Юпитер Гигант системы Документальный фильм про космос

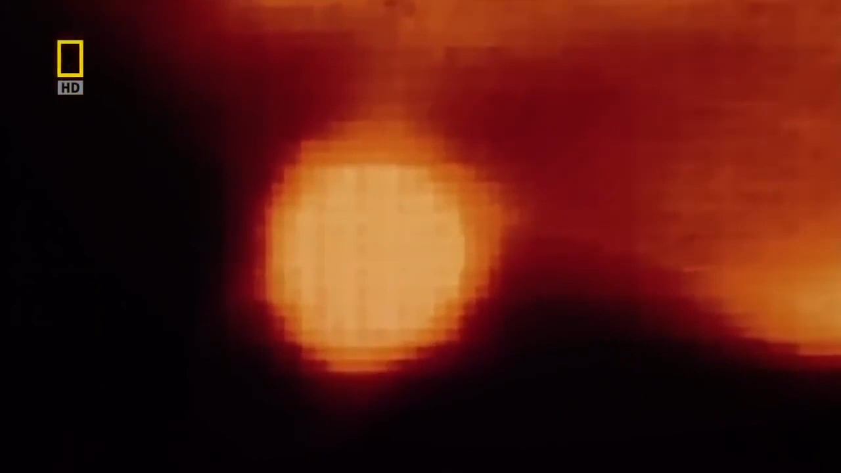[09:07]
Затем мы увидели образование этих больших чёрных облаков на всём южном полушарии Юпитера.